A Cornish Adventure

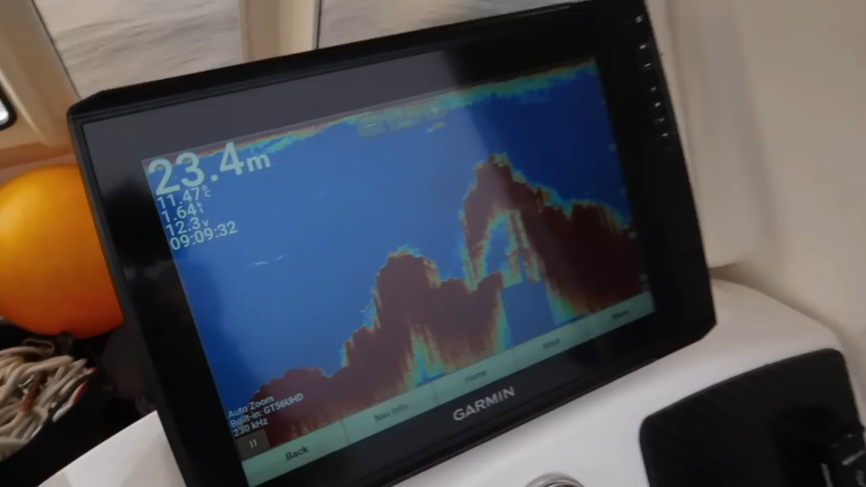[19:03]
On screen: depth 23.4 m, water 11.47°C
And there we are, look. There's John's wizardry.
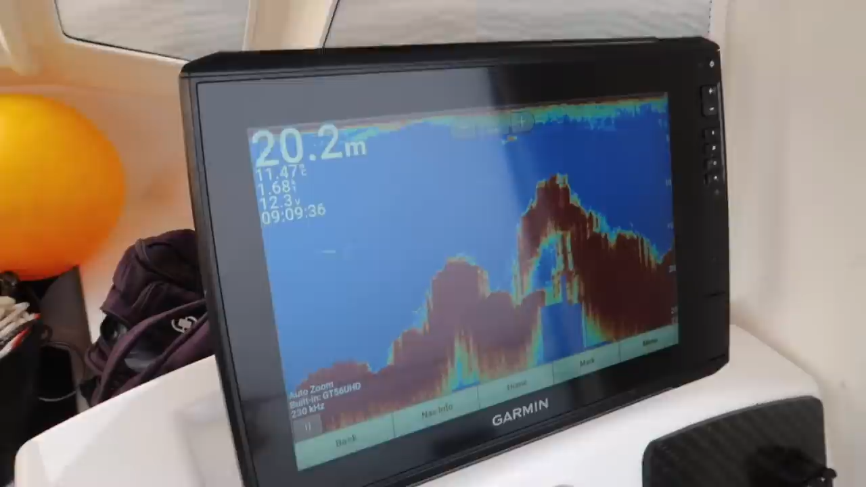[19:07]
On screen: depth 20.2 m
We're in 18 metres, 20 metres, roughly 20 metres. It's a reef. And you can, goes up and down, that's you can see this is, yeah.
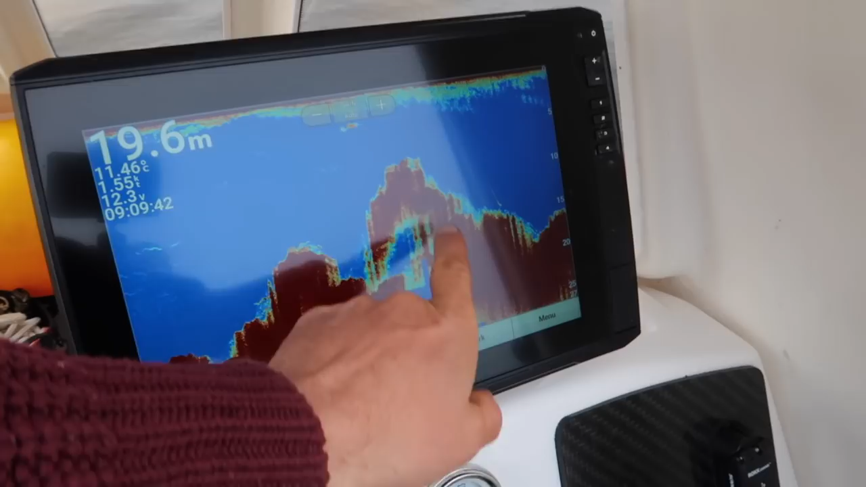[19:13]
On screen: depth 19.6 m, water 11.46°C
And there's that's probably fish there, isn't it, John, look? Yeah, a little patch of pilchards. A little patch of pilchards. Fish on. Decent bending it. Is he calling it? What are you calling? There it is there, look on the sounder.
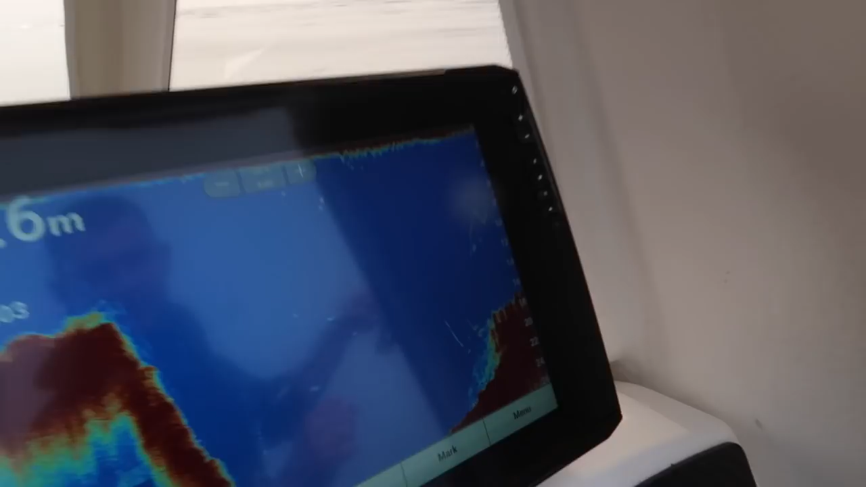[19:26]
See the red marks? That red mark's John's line and fish just darting about.